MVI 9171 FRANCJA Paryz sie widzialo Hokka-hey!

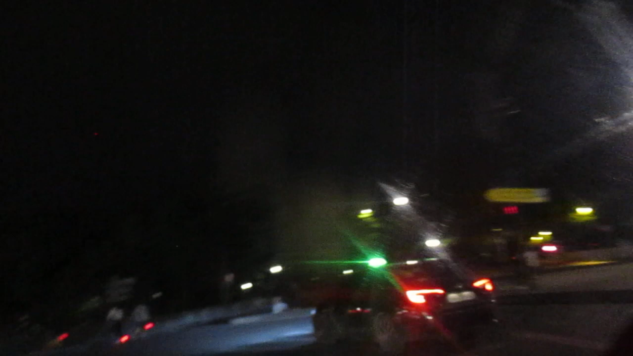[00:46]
Dobrze jedziemy, tak wygląda Paryż nocą,
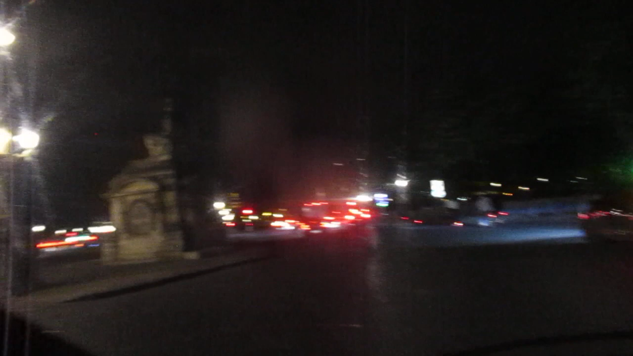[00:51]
Concorde, tam jest Iglica Faraona i ja proszę Państwa jadę do Grzesia Potardę na Zobacz, oczywiście inny metro muszę jeszcze wybrać, gdzieś indziej stanąć,
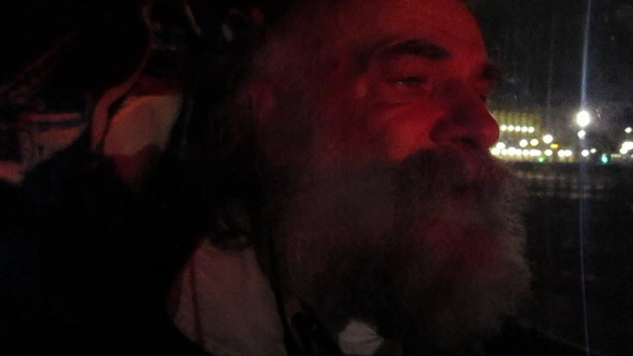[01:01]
dojechać jeszcze metrem, po prostu nie mogę powiedzieć, gdzie będę stawał, to jest Iglica Faraona, zobaczcie, zaraz będzie słoń, że lidzę, może nie będę za mocno Wam go ściągał.
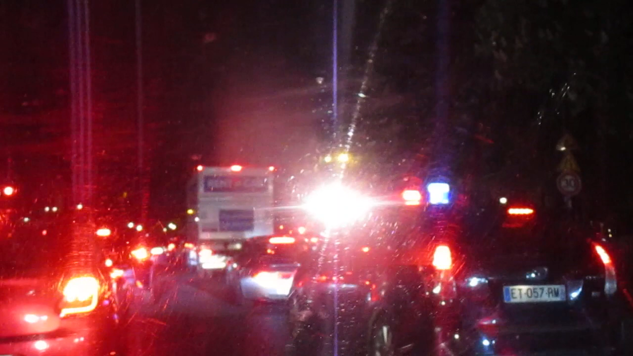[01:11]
O tyle kilometrów ma są Kałakan przejechane, taką mamy temperaturę dzisiaj, i widzicie, oka, hej, no po prostu, takie są realia, tak tutaj to wygląda, Iglica Faraona, a tu na prawe,
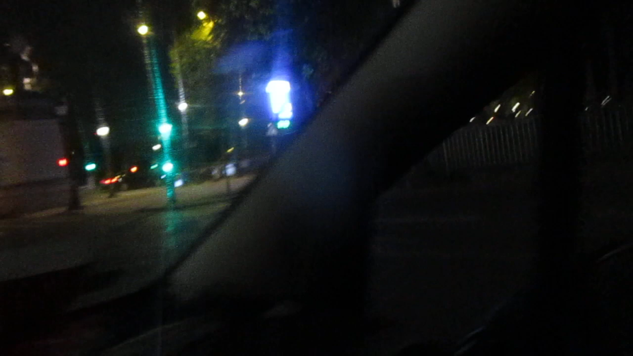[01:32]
są zelizy, pola marsowe, są zelizy, pole elizyjskie, przepraszam, widzicie, tu są, a tam jest łód, to opalnie daleko, są zelizy, pola elizyjskie,